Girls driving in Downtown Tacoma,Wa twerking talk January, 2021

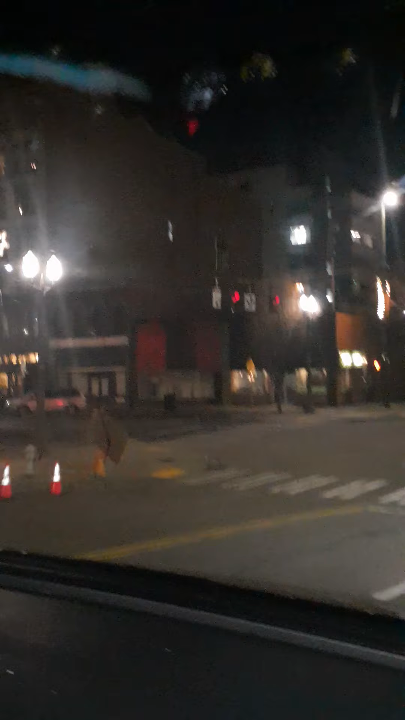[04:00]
Dorky's Arcade. Oh my god, my kids love Dorky's.
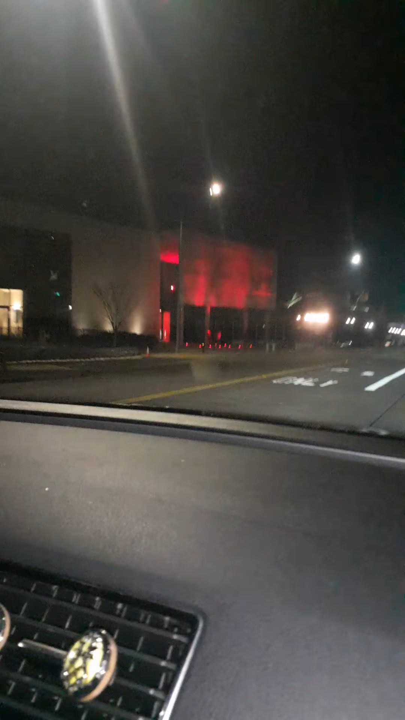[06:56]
So there's the Union Station right here. And the Glass Museum.